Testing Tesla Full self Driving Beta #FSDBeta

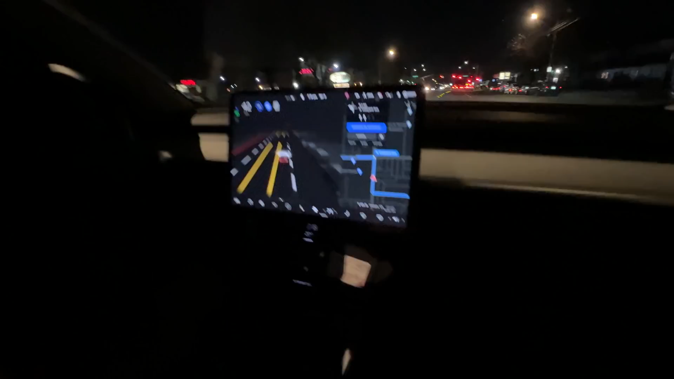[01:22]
touch it where it has a hard time is construction zones construction zones there's
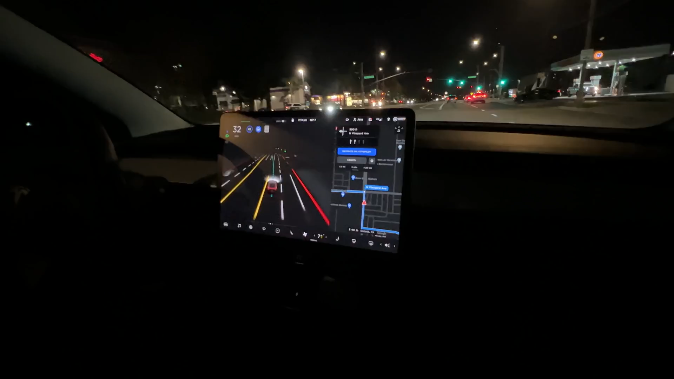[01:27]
a lot of like random cones oh like this because of the lines yeah
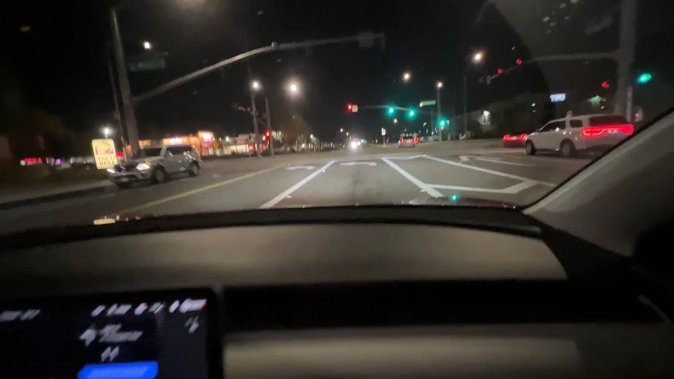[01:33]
the lines are a little bit weird you didn't know what to do and it finally figured it out but it figured out it kind of hesitated back and
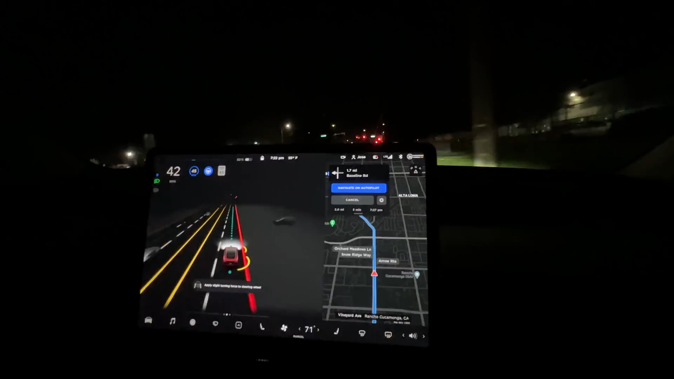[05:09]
lane okay and the car used to try to go to the curb and then come back to the thing and now it stays on this side along the the center line ah so like things like that you notice that change how about have you have you used it on like the freeway yeah but on the freeway like the production all production cars have freeway yeah okay so those are pretty that
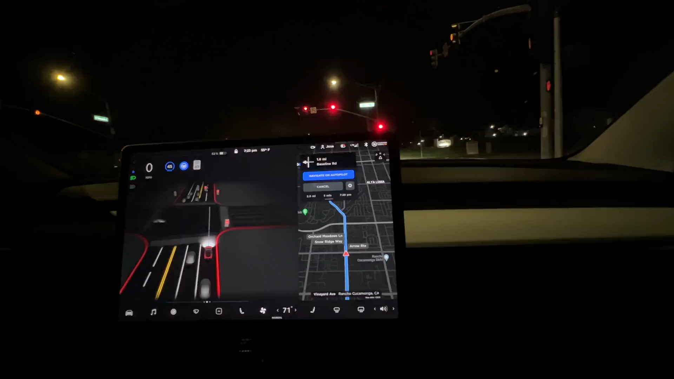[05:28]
there's not really have been any changes for the freeway okay I noticed that it always sets the car in the center of the lanes and yes it still does that we don't do that like humans like whenever there's like a like a hard thing on the edge we always hug the center yeah you're like I'm gonna give myself a little bit more room because there's a hard wall over there it's just imaginary line over here so it's it's pretty nerve-wracking when the car wants to like put you right on the center and you're on edge the entire time you're like okay let's just go to the center line i've gotten used to already so honestly it doesn't even swear me anymore but yeah at the beginning it was kind of like uh
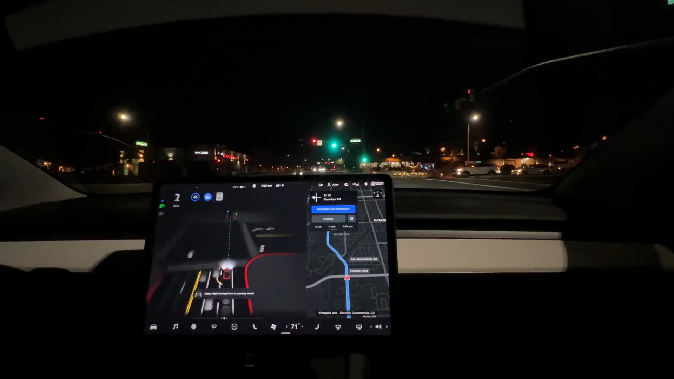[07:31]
never really goes hand in hand so that's why that's another reason why i think it'll take a long time but this is genius right because he's you're literally teaching the cars to do something so you're ready whenever look at that it just takes off it just tries maybe you have it you can adjust the so you could adjust like if it wants to be chosen like right there and cut the lanes it just so sometimes on intersections like that it gets confused luckily there wasn't a car there was the car there and maybe that's why it did
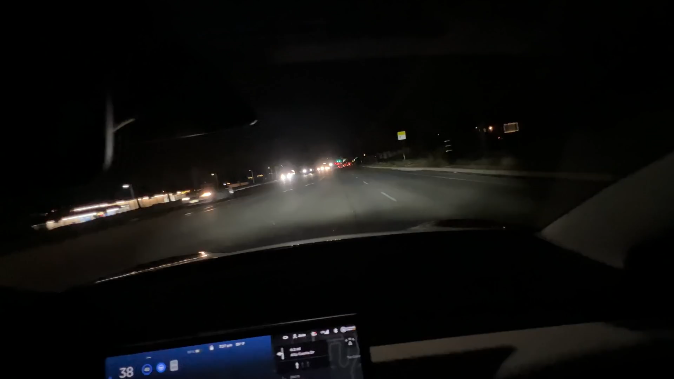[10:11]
look at that so you you best you don't regret paying all that money for the for the beta for the fsd basically um let's see how it takes if i were to go back and do it all over i would have rather spend eight ten thousand dollars to get like the performance see like oh it doesn't see that line up there so the line is kind of disappear there okay but it will creep up oh whoa whoa relax